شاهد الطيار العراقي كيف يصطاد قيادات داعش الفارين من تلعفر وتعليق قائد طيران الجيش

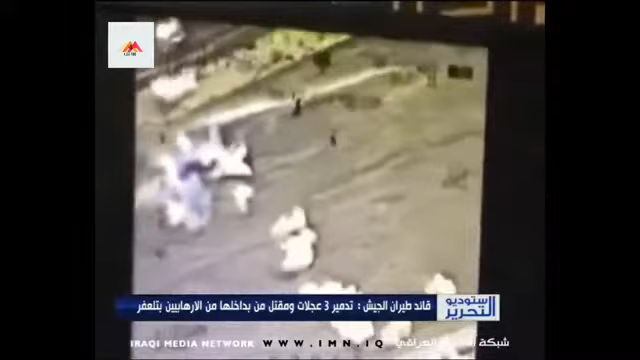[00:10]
هنا نشوف اكو افراد يتابعهم الطيار لو تحدثنا عن هذا الموضوع